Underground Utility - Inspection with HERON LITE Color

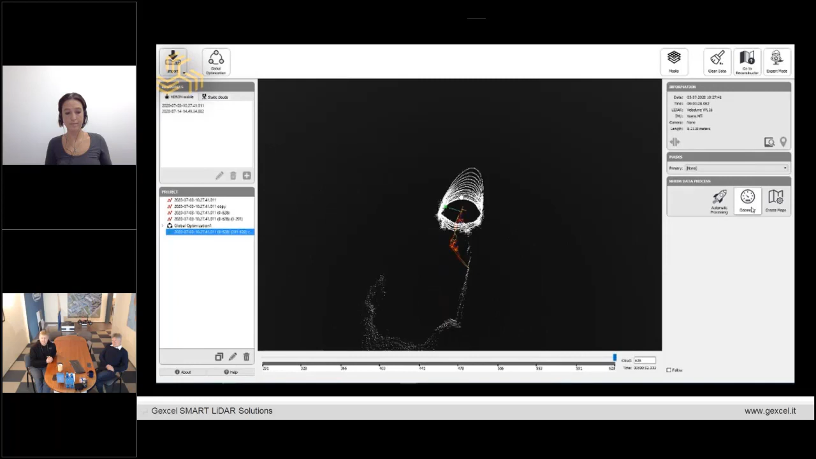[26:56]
data from a scanner to the PC and import it here on desktop.
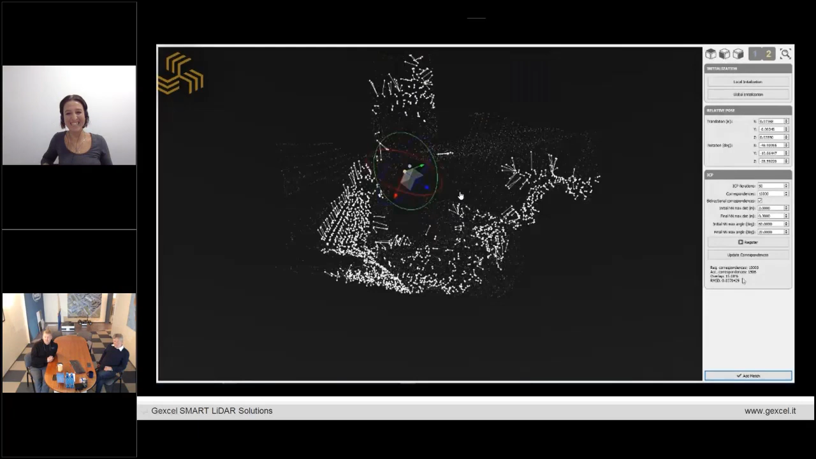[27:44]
And then we import or export it into the Revit.
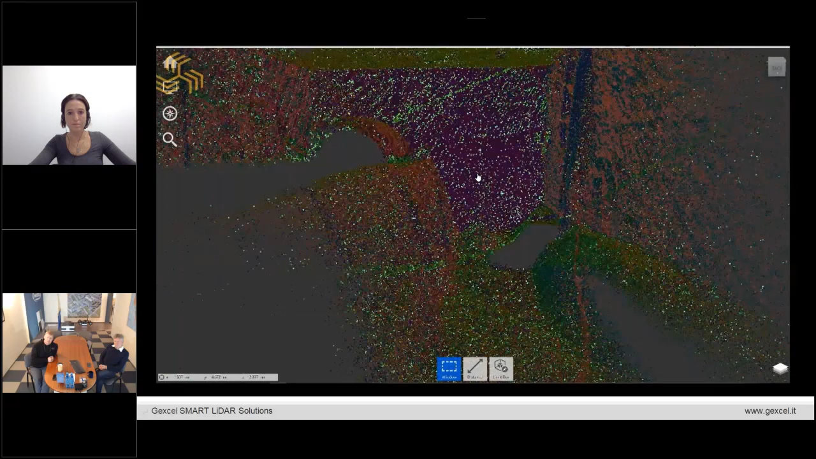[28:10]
Because there is a, yeah, very, uh, not noisy, but, uh, moist in the air.
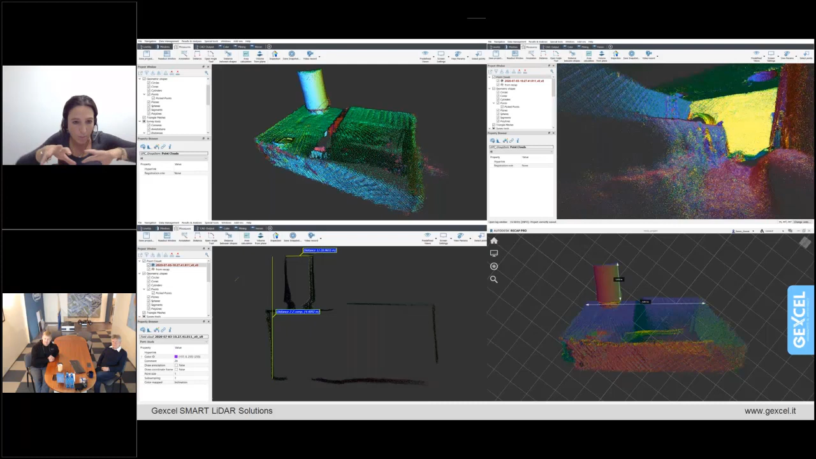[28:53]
As we said before, the top of the hole is around 90 centimeter diameter. And then you went down of about five meters with the extensive pole. And the data from Reconstructor has been imported. I can, uh, leave it to you, Vaiko, the, the speech,
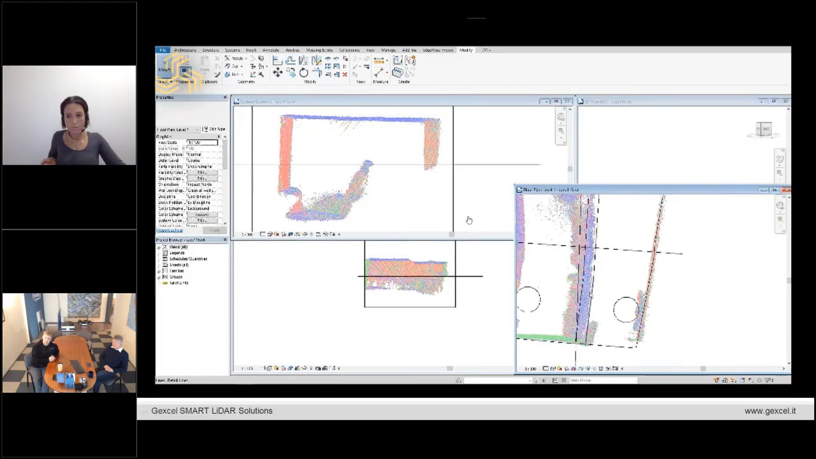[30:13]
But here is also, you can see, uh, some points where the whole lease and it's going to be, uh, to the drawing and, uh, yes, it's quite old,